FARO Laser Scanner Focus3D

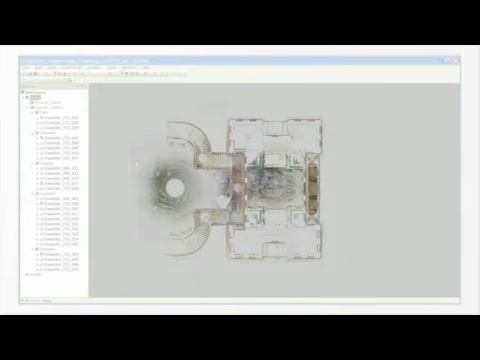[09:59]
In scene, you may use the pre-process scans function for these steps.
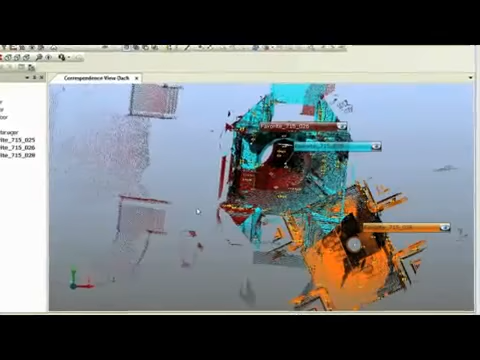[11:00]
For this, you can use the correspondence view that can be opened in the context menu of the scan folder via the menu listing view.
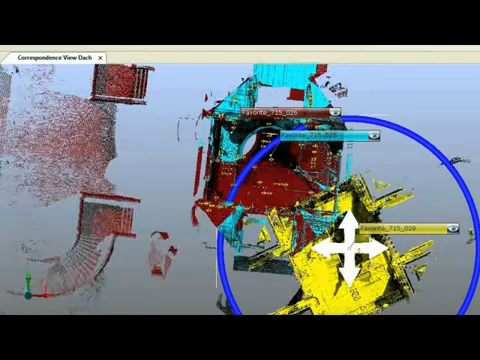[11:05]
With the help of this view, you can move and rotate individual scans to get correct correspondences of their references.
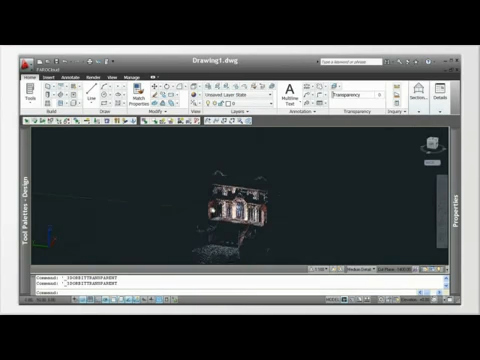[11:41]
The point clouds can be transferred to a CAD program such as AutoCAD and used as a basis for modeling.